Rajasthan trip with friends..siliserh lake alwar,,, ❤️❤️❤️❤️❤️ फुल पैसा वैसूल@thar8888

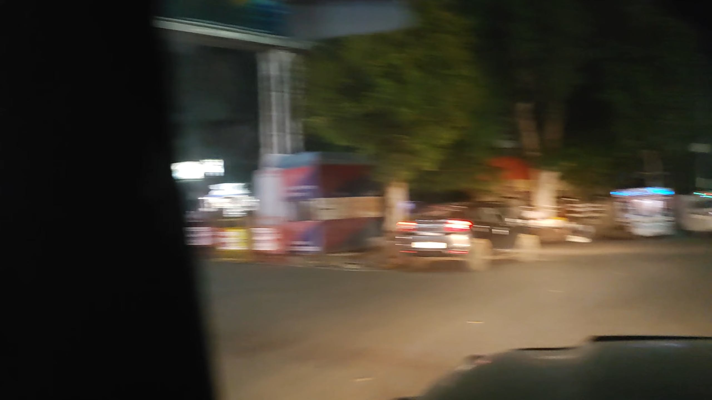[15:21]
लि और यह है फवारा अलवर का सरकल पे यह तब नज रहे है फवारा आदा सर शार्कल पर कि तो मोल सब्सक्राइब लोगए आपके फैभारा अजैनक तーー मॉवी तो यह भी होगी मतला वी मतलां बी कर एक हया फ्टेया कै ओब आफेट्र मेंट जान तेटर्स तो